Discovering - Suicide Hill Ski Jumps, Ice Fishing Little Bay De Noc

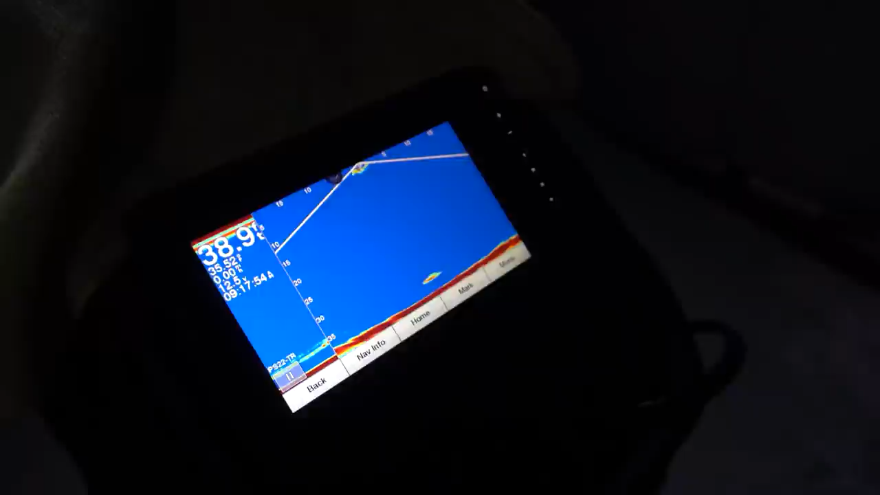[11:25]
We're hoping that these walleye are going to be coming off the shallows up here and down this break to the bottom side. I mean, you might get some perch, you might get some pike, but hopefully get some on the jig stick. Perfect. He'll come up and hit it again. Maybe he's upset now.
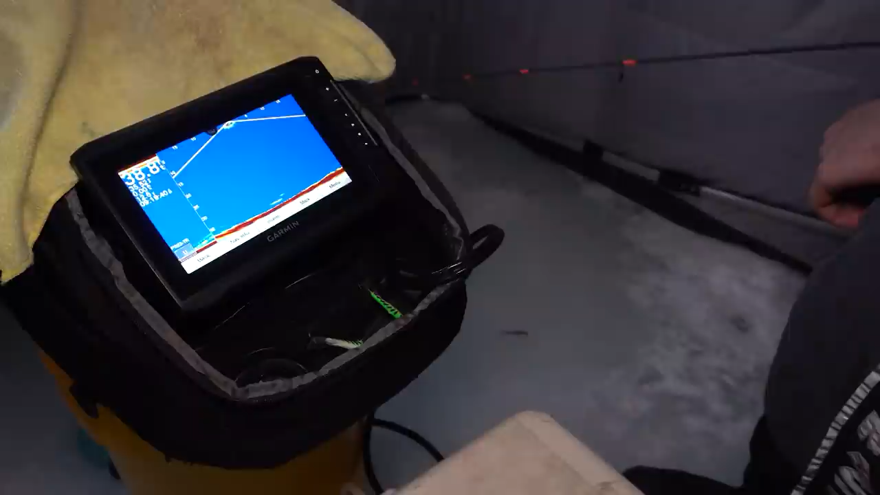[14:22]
I don't think he's very big.